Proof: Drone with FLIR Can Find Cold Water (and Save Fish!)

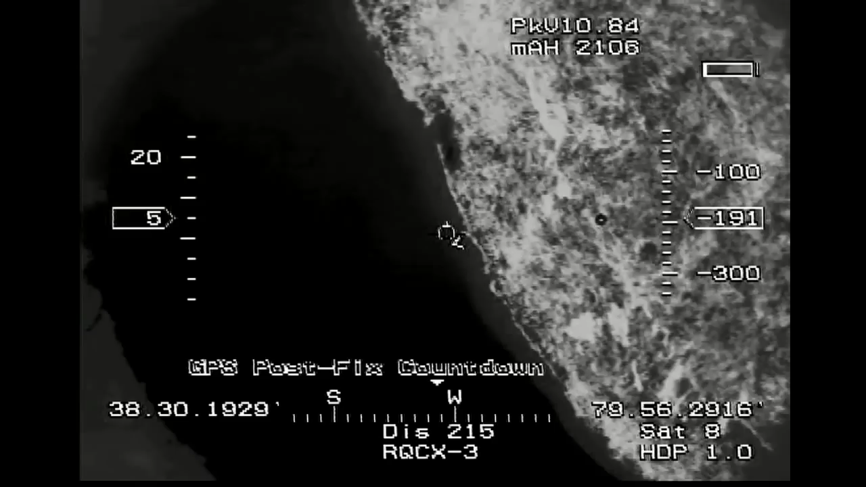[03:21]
we guided Raven down the river with her FLIR thermal imaging camera capturing images of the ground below.
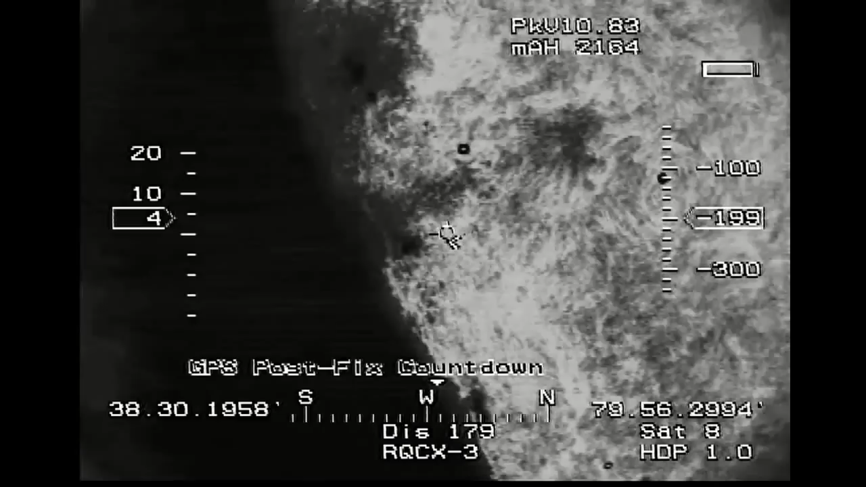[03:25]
As you can see here, we are using the white-hot color palette.
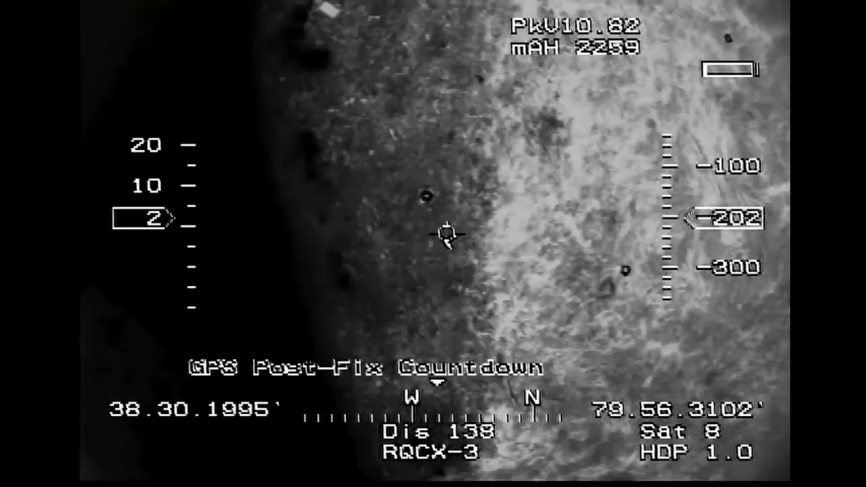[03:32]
The river is on the left side of the screen, and dry land is on the right.
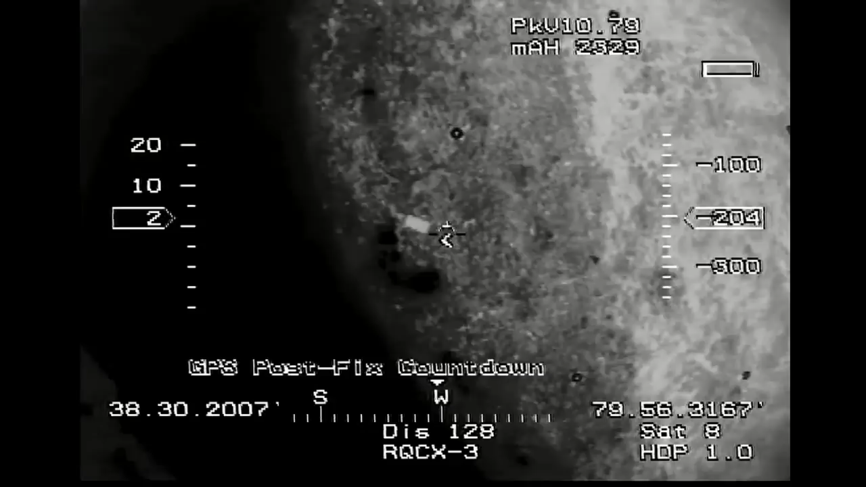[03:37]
The black dots scattered across the landscape are the thermal targets we're using as landmarks.
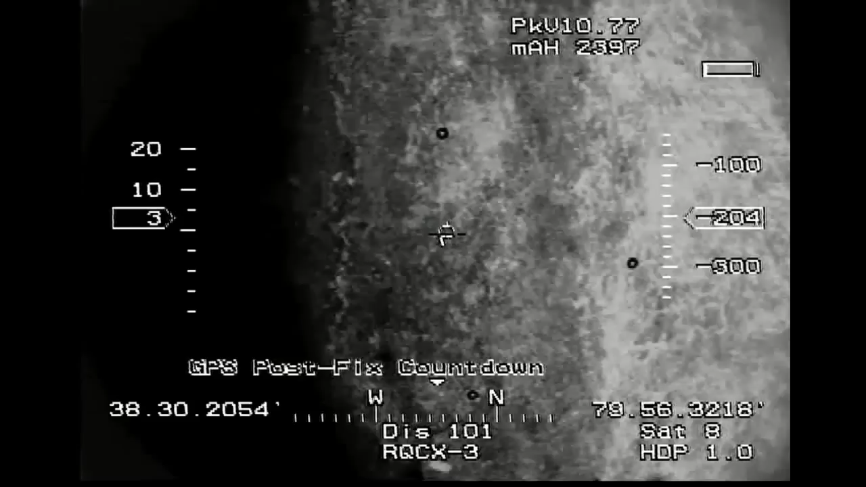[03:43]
Subsequent analysis showed that we were able to detect colder water flowing into the river, as you can see in these still images.